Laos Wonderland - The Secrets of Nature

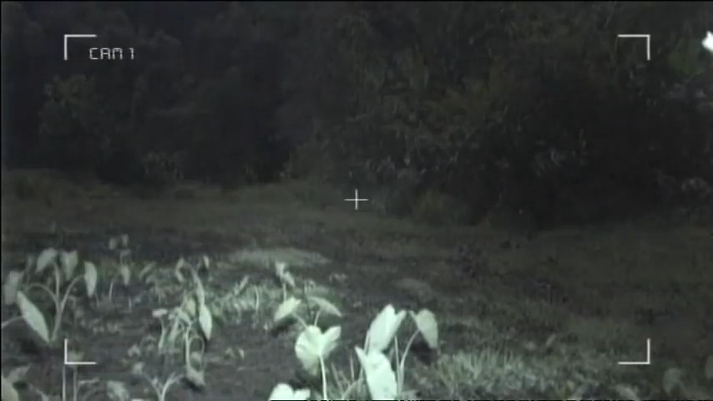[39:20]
Possibly large insects have crossed the photoelectric beam. At night, the camera records infrared images.
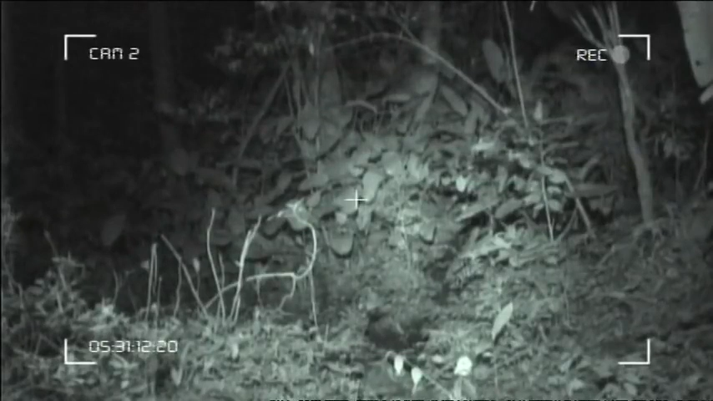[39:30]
An entire week passed before the first picture was taken. Stealthily, as if it had got wind of the camera, a red muntiac, a small deer species, sneaks by.
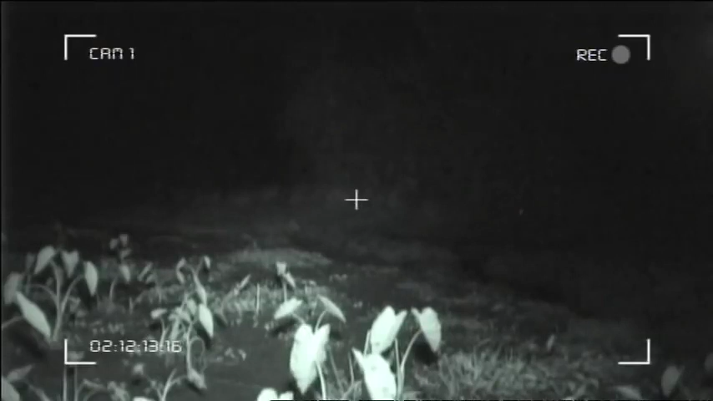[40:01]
Giant bats chase through the night air. Many nights later, a Samba deer appears.
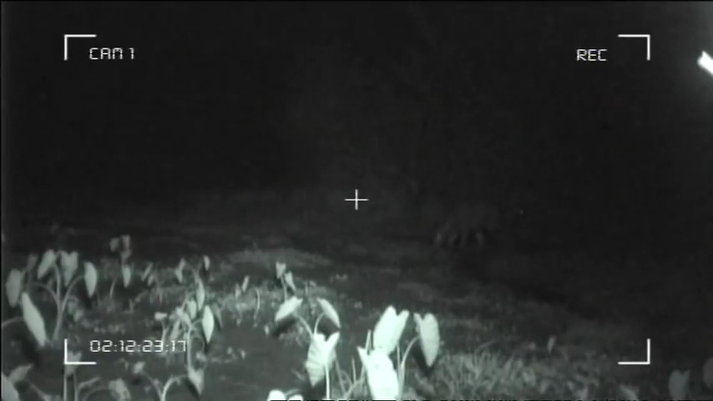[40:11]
This species is about the same size as a European red deer.
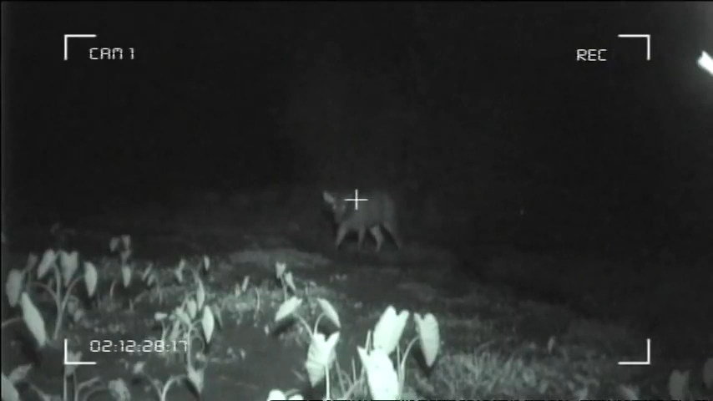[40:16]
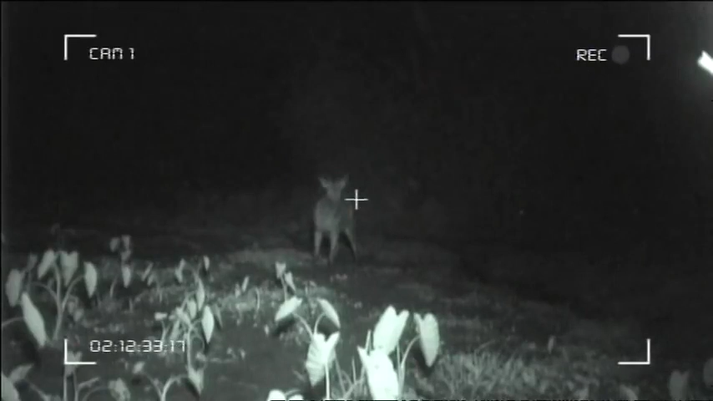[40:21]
And another Samba. Always alert. Ready to break into flight.